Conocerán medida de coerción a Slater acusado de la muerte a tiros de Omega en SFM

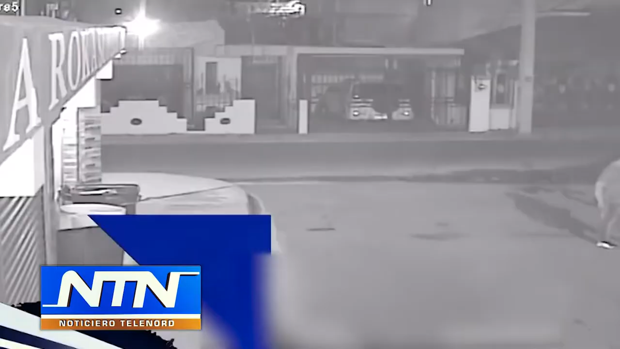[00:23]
Se recuerda que el hecho en el que fue ultimado Fañas quedó registrado por una cámara de vigilancia. Días después, Slater confesó haber cometido el hecho por supuestas viejas rencillas personales.
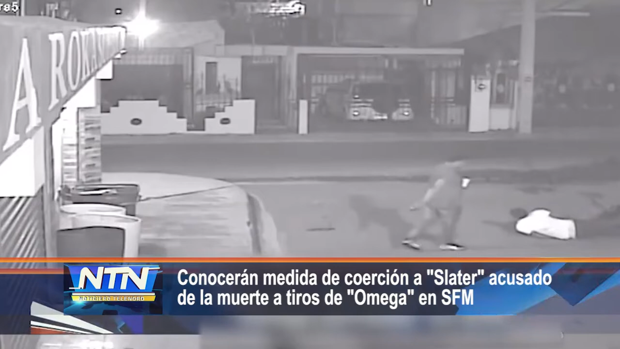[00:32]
Hasta el momento, el detenido no ha ofrecido declaraciones ante los medios. El hecho se produce el domingo 29 de octubre del año 2017, en la calle 4 de la urbanización Los Maestros de esta localidad.